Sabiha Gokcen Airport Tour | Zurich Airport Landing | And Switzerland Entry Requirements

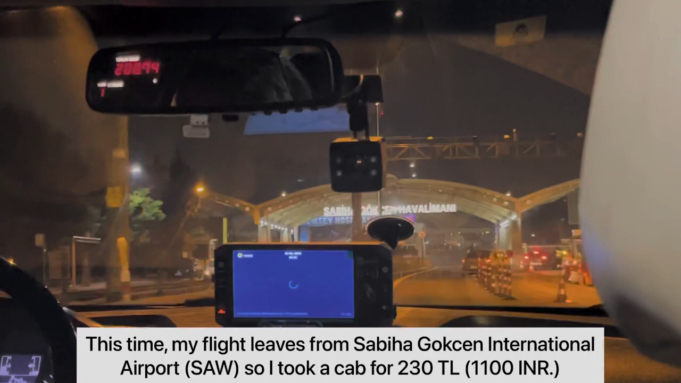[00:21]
सो गाइस, मैं पहुंच गई हूँ एयरपोर्ट और पूरा खाली पड़ा है अभी